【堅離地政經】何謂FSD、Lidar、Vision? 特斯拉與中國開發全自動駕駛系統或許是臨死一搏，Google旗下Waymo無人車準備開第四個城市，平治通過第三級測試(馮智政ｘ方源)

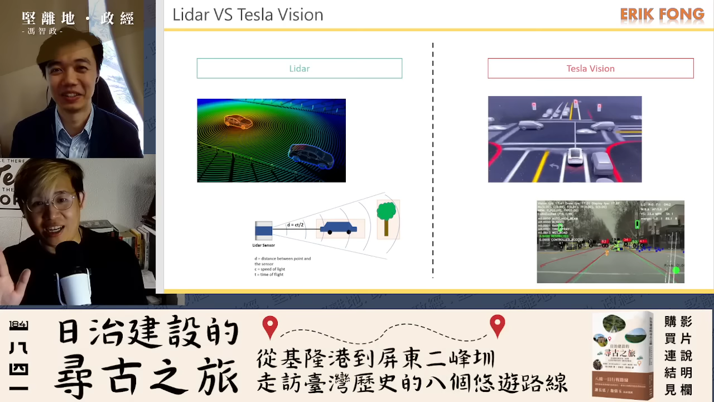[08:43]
只是认到形状而已然后凭形状去变密但是从这个角度去看如果L